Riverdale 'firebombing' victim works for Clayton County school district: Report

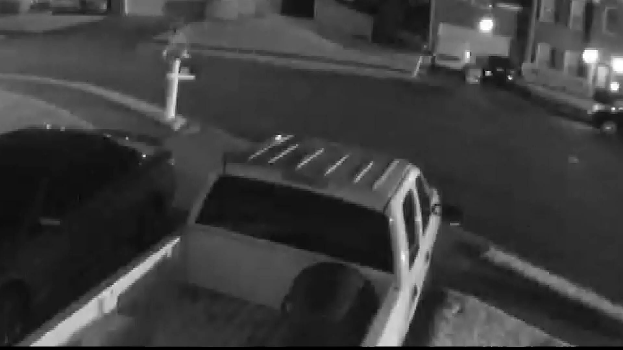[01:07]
A neighbor says the man was spotted wearing a black shirt, white shorts and a Corona mask. Long says all the neighbors will be on edge until the fire starter is found.